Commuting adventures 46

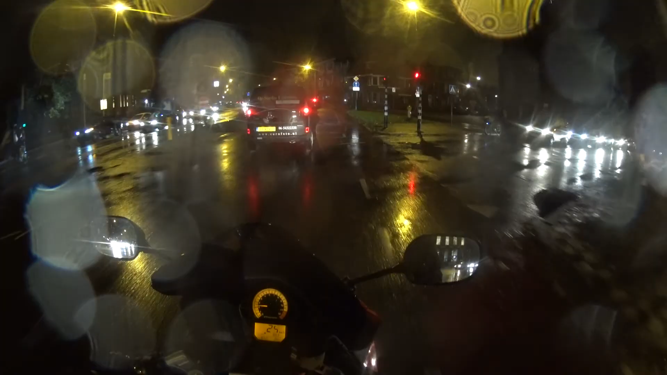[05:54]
like this is like a cycle path, but not necessarily, because it's got the, you know, the dotted line. It's not a solid line, so
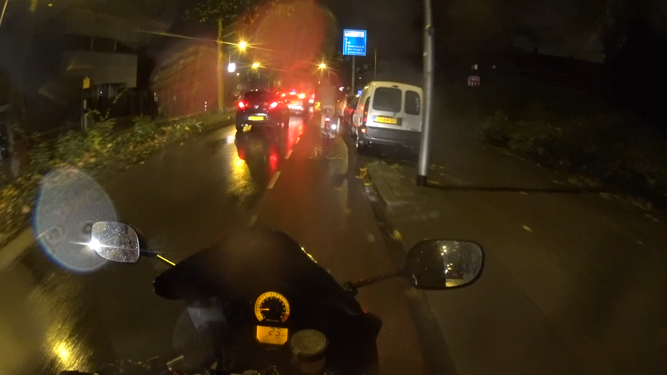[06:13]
I think I might be allowed to be here, maybe not for the purposes that I'm here for, but I think technically I am kind of allowed to be here.